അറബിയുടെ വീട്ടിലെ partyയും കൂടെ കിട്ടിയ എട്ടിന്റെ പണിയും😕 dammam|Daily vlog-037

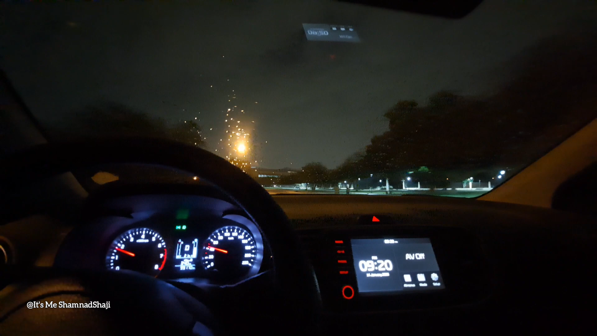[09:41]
അങ്ങനെ മേഡം വിളിച്ചു റെസ്റ്റോറൻറ്റിൽ പോയി ഫുഡ് വാങ്ങാൻ വേണ്ടി, ഇവിടെ അടുത്ത് മുസോൺ എന്ന് പറഞ്ഞ ഷോപ്പിലേക്ക്. അപ്പോൾ ഇനി നേരെ അങ്ങോട്ട് പോവാം.
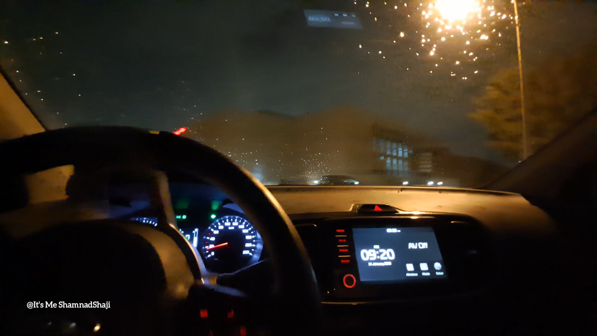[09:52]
പുറത്ത് ചെറിയ മഴയും കാര്യങ്ങളൊക്കെ ഉണ്ടായിരുന്നു നേരത്തെ, ഇപ്പോൾ പെയ്യുന്നില്ല. എന്തായാലും ഇനി ഷോപ്പിലെത്തിയതിന് ശേഷം കാണാം. ആ കാണുന്ന മുസോൺ എന്ന് പറഞ്ഞ ഷോപ്പിലാണ് പോയത്.